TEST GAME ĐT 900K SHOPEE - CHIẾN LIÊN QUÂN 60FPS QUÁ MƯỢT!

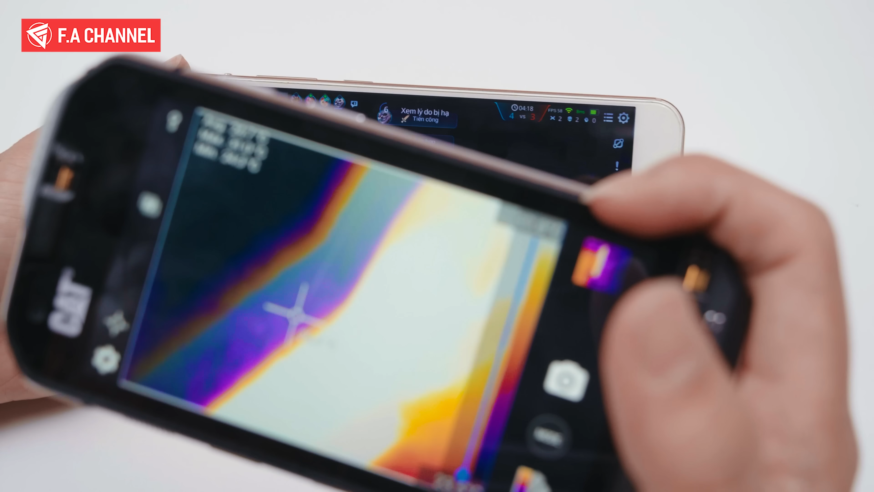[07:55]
Thì phần mặt trước mình thấy nó có cái sự nóng hơn cả phần mặt sau luôn. Cho nên mình sẽ test trước cho anh em nhá.
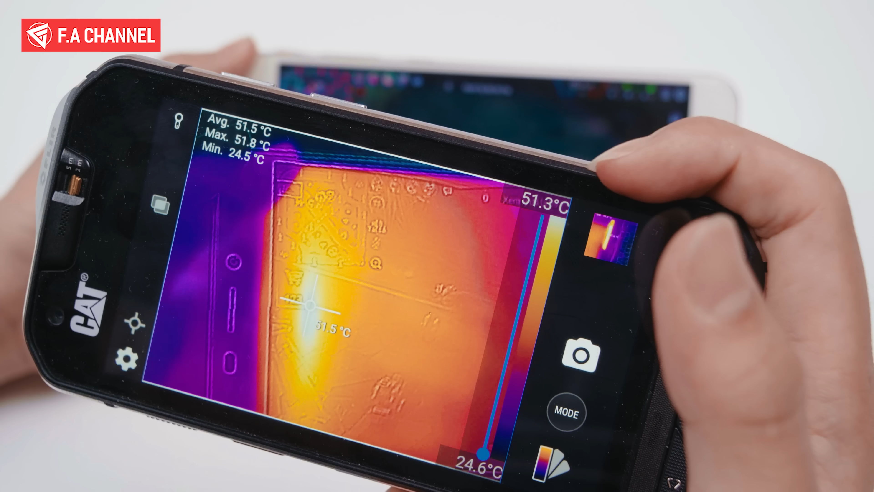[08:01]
On screen: max 51.8°C, min 24.5°C, scale top 51.3°C, scale bottom 24.6°C
Úi ôi, 51 độ anh em ạ. Thảo nào, tôi thấy mặt trước nóng thế. 51 độ mọi người nhá.
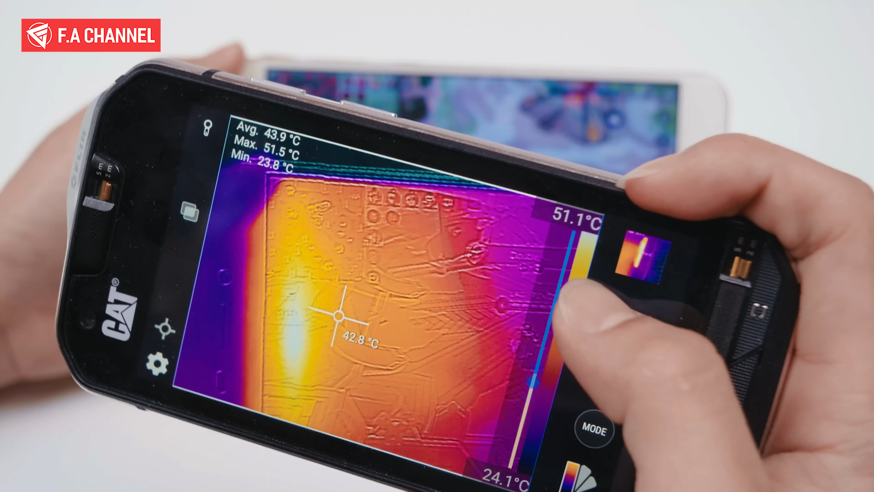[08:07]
On screen: spot 42.8°C, max 51.5°C, min 23.8°C, scale top 51.1°C, scale bottom 24.1°C
Dần dần trở về đây thì nó mát hơn. Tầm đâu đấy 30 mấy. Ui trên này nóng cực sự luôn.
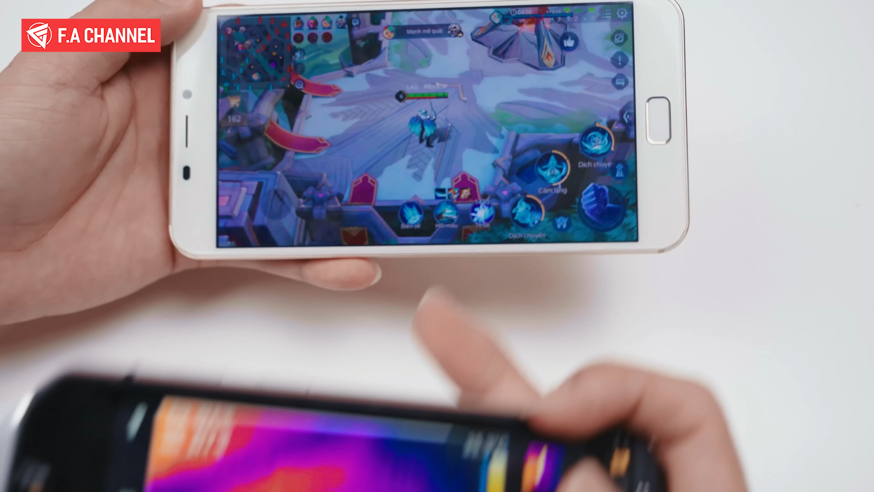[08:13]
Phía tay này cầm thì lại không sao. Đấy.
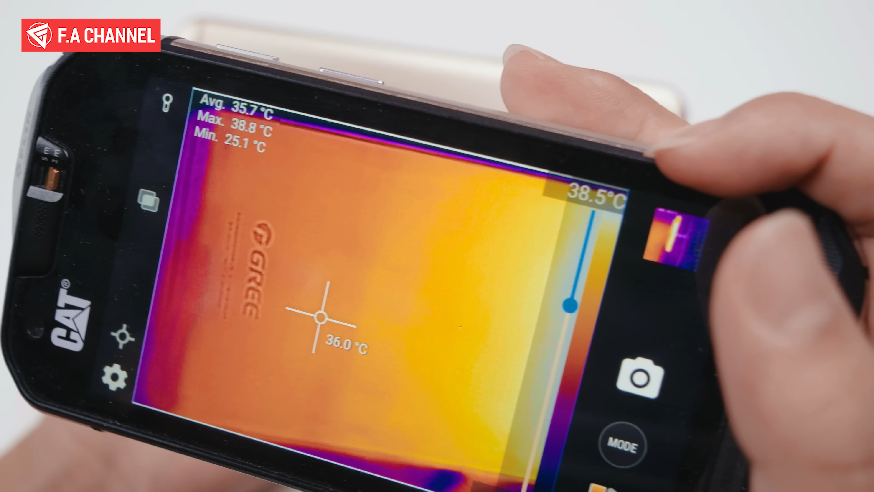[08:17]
On screen: spot 36.0°C, max 38.8°C, min 25.1°C
Và đây, phần mặt sau của em này thì các bạn có thể thấy rằng là đây vẫn là khu vực trên này, chỉ có khu vực tí chỗ này là nóng cực kỳ thôi.
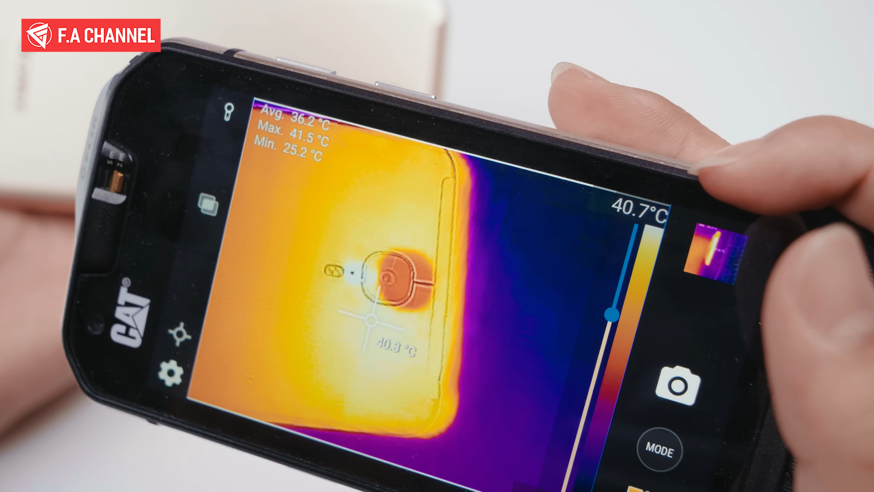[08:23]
On screen: max 41.5°C, min 25.2°C
Và nó chỉ đâu đấy tầm là 40 40 mấy độ thôi. Đấy, nó rất là ổn. Nhưng mà mình lại không hiểu sao là mặt trước chỗ này nó nóng lên một phát nó cực kỳ sâu như thế.
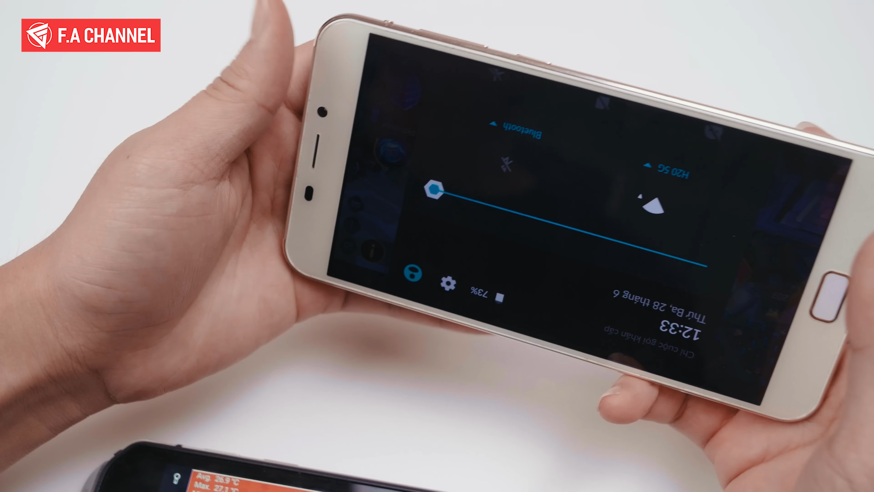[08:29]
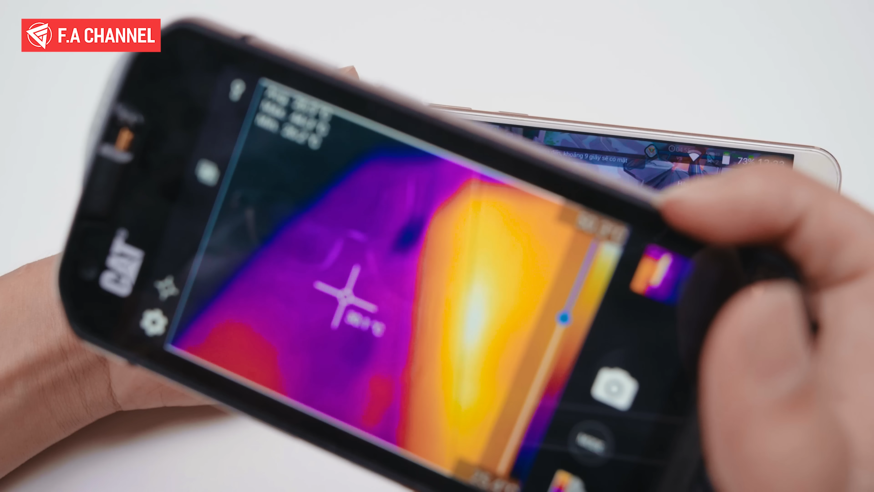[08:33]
Và khi mà đo vô thì đây đo lại một lần nữa cho mọi người, tại vì mình vẫn không tin là chỗ này có thể lên 50 mấy độ và thật sự là như thế anh em ạ. 51 độ 9. Sắp 52 độ rồi.
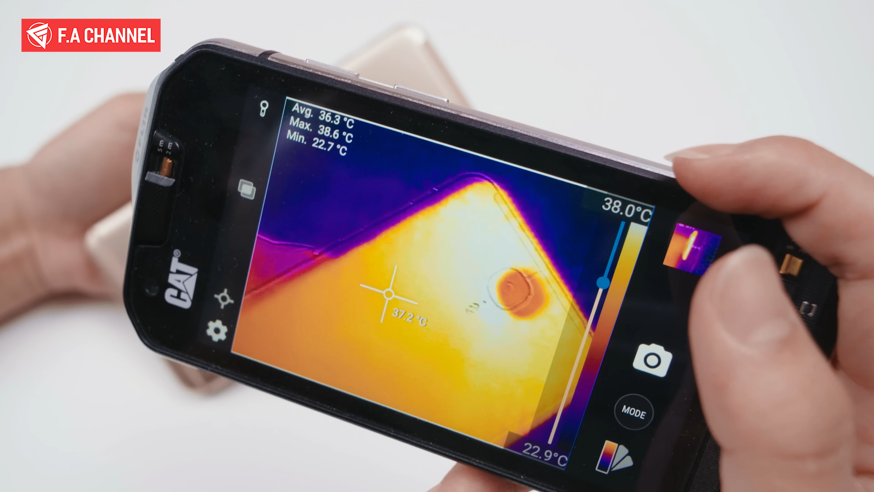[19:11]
On screen: max 38.6°C, min 22.7°C, scale top 38.0°C, scale bottom 22.9°C
Phần trên này vẫn là phần nóng nhất ở mặt sau này. Chúng ta sẽ có cái điện này.
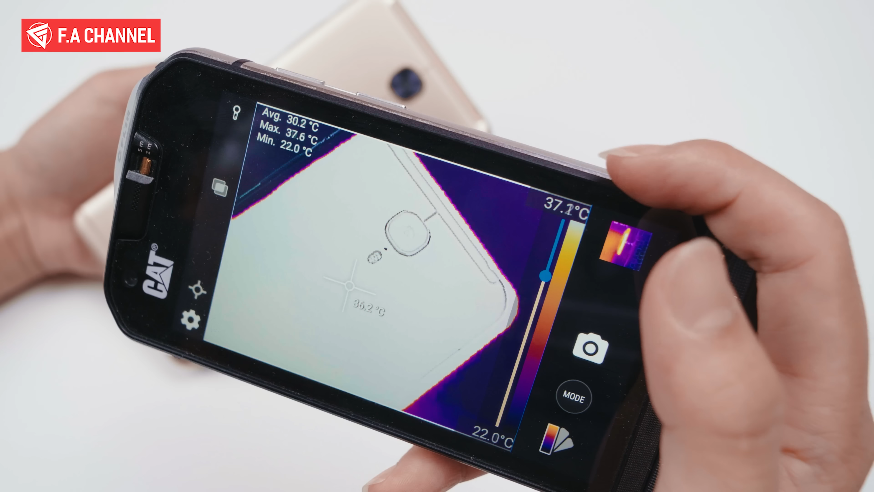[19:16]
On screen: max 37.6°C, min 22.0°C, scale top 37.1°C, scale bottom 22.0°C
Cái gì đây? Tự nhiên vào TikTok cái này. Và đây, các bạn thấy là nhiệt độ của chúng ta.
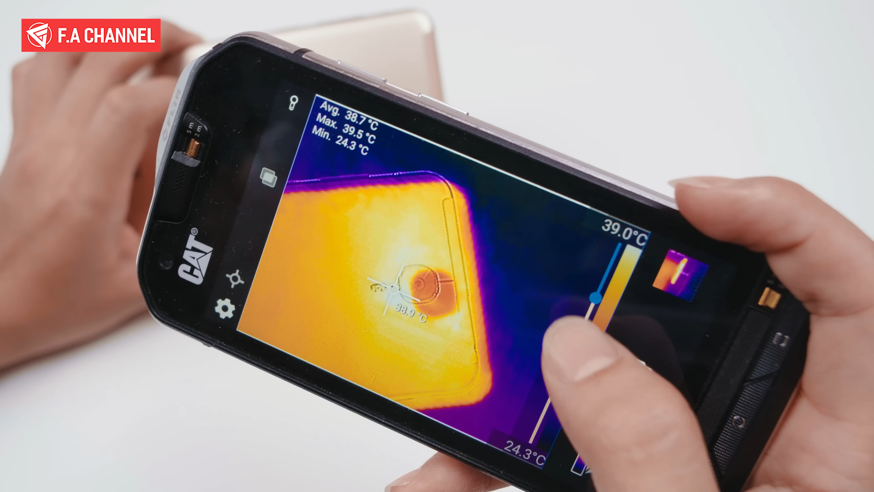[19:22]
On screen: max 39.5°C, min 24.3°C, scale top 39.0°C, scale bottom 24.3°C
Nó sẽ là tầm 39 độ anh em nhé. Nó cũng khá là ổn ở phần mặt sau này.
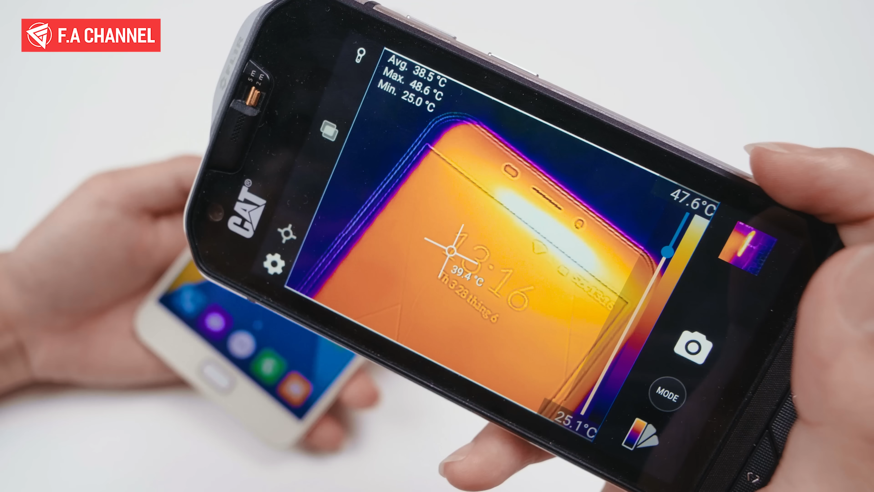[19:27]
On screen: max 48.6°C, min 25.0°C, scale top 47.6°C, scale bottom 25.1°C
Còn phần mặt trước thì các bạn có thể thấy là nóng lên tới, ôi mình soi vô đây mà đã tới 47 độ rồi anh em ạ, 48 độ.